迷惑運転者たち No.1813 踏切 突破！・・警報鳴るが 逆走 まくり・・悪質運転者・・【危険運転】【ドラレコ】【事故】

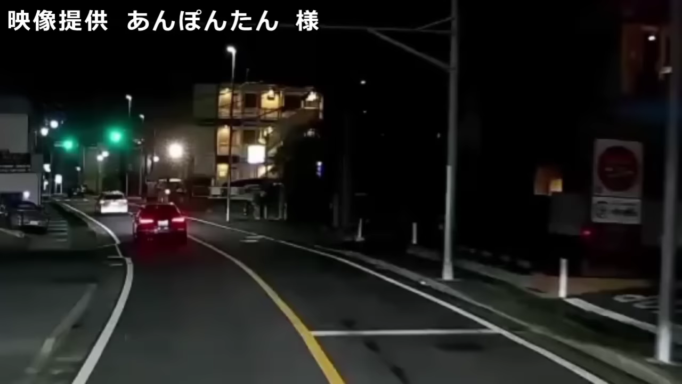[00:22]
まだいたよ、無投下で。マジか、あいつ。パッシブで教えてあげてんだけど、あれ、煽られてると思っちゃうかな。煽ってんじゃなくて、ライトついてねえよって教えてくれてるんだと思うんだけどね。
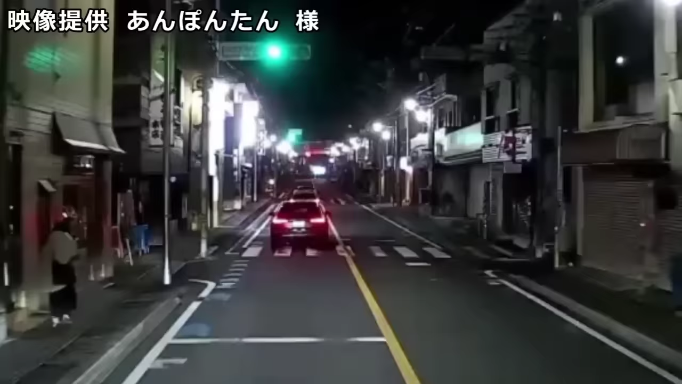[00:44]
煽ってんのか。まだついてねえよな。マジかー。パッシブだとあれか、煽り運転と思われちゃうか。あー、初心者マークかー。しかもあれ、レンタカーだったね。